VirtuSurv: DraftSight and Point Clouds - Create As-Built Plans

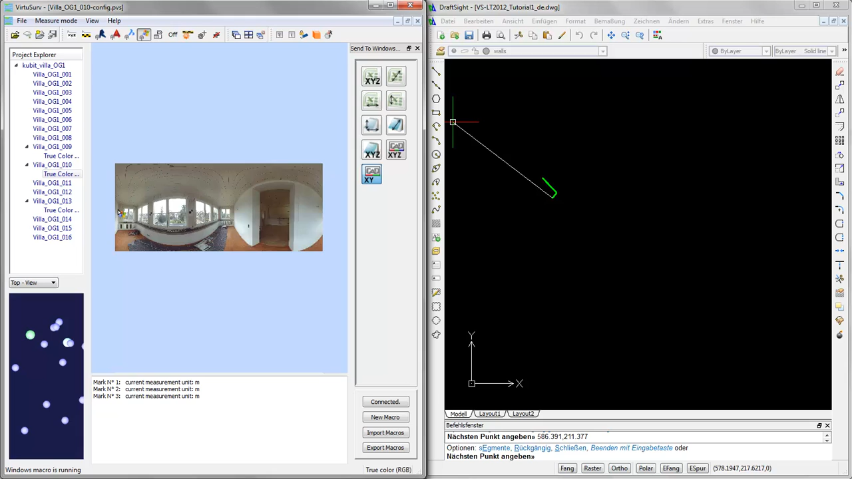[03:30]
the geometry is drawn. Pick here, pick there, and so on and so forth. And this way I have finished. Switch back, hit escape, and now I can use draft site tools to sharpen the corners between those lines over here. And if I want to add the neighboring room, I will just start the line command once more,
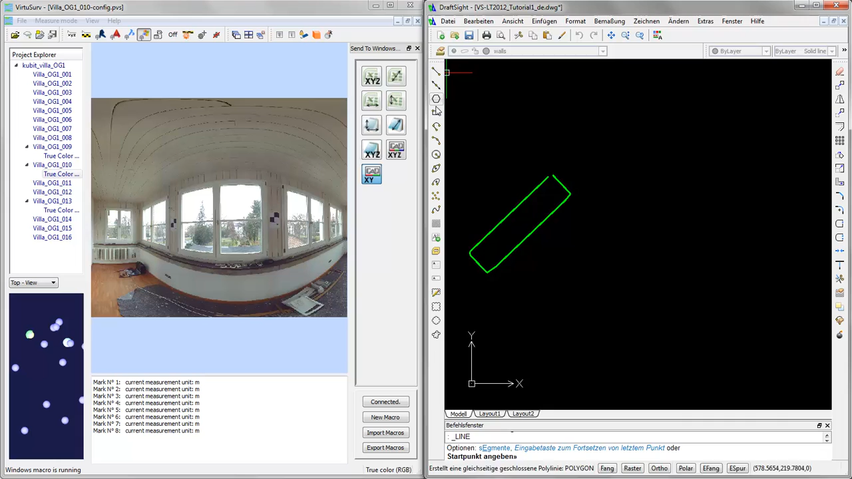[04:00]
go back to VirtuServe, switch to the neighboring room,
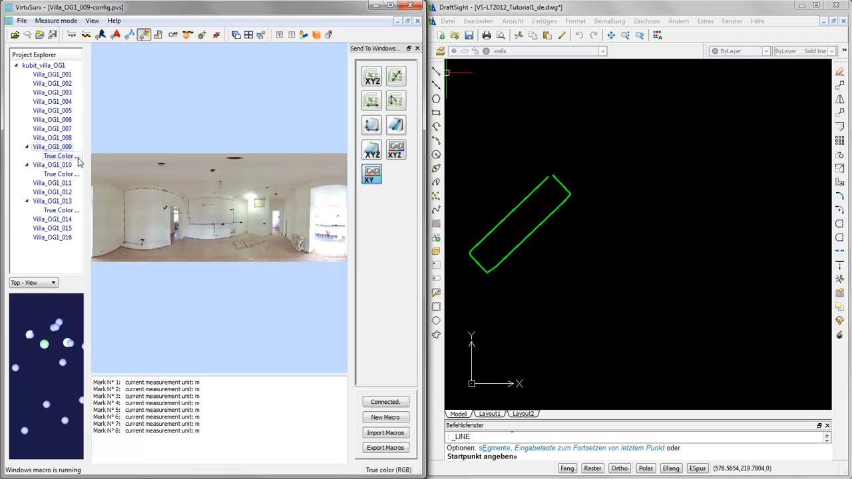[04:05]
scan, and start drawing
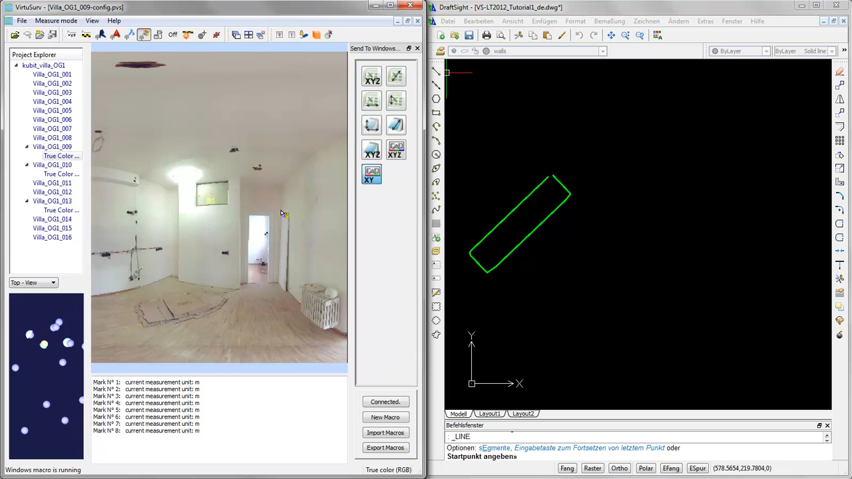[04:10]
once more by picking the points in the corners or close to the corners.
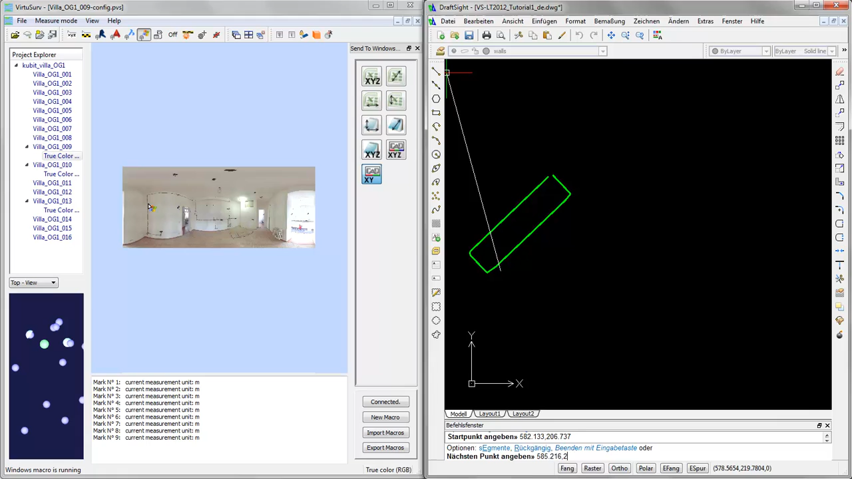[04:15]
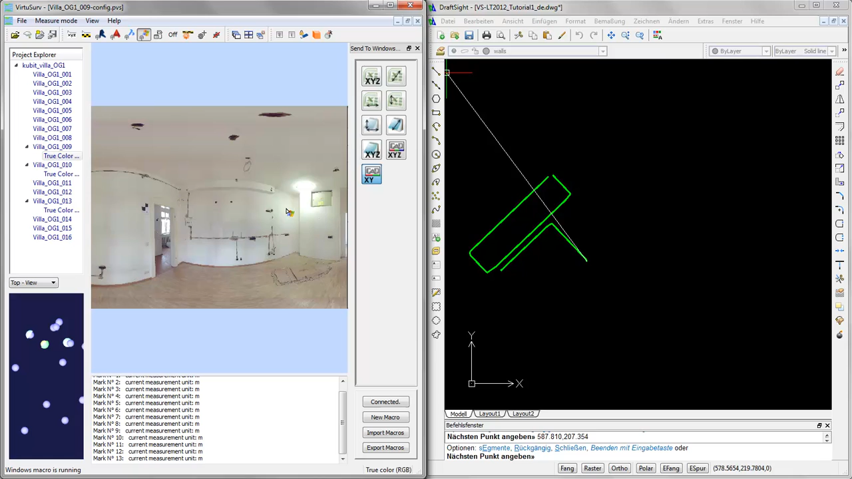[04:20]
Like that. So now that you have seen how you can connect and how you can draw, if you continue like I have shown you, then you can create a nice layout plan like this one. You can also add blocks using the insert command of draft site. And you can fill in height of rooms or width and height of